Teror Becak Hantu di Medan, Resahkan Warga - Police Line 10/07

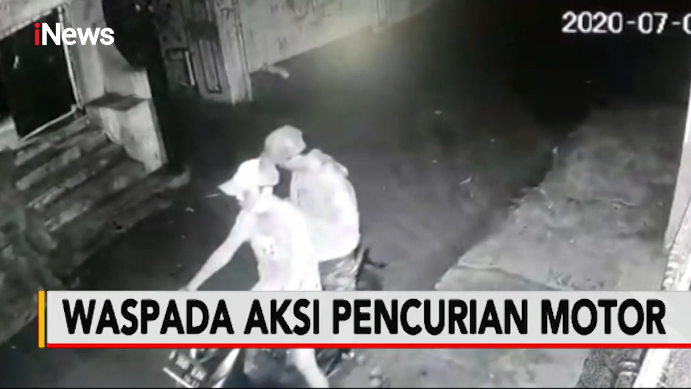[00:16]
Dua orang pelaku curan moro terekam kamera pengawas saat beraksi di jalan penghulu otista Jakarta Timur.
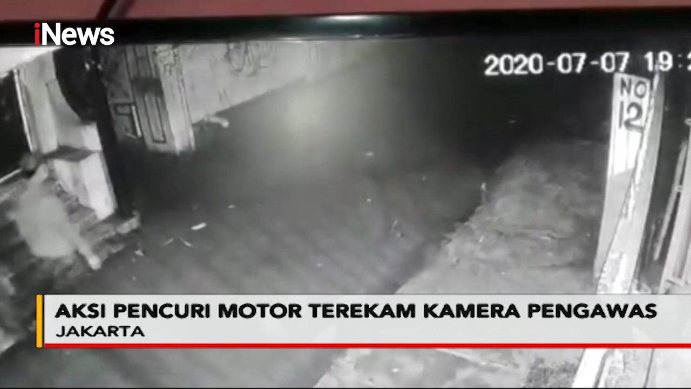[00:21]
Setelah mematau situasi sekitar, salah satu pelaku kemudian menggasak motor milik seorang jurnalis.
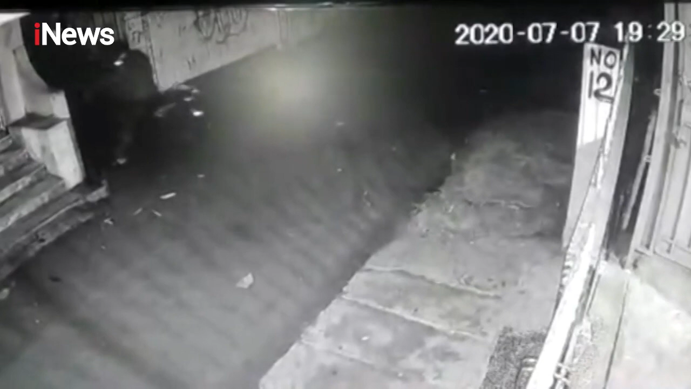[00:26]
Kurang dari 5 menit pelaku berhasil membobol kunci kontak dan membawa kabur motor korban.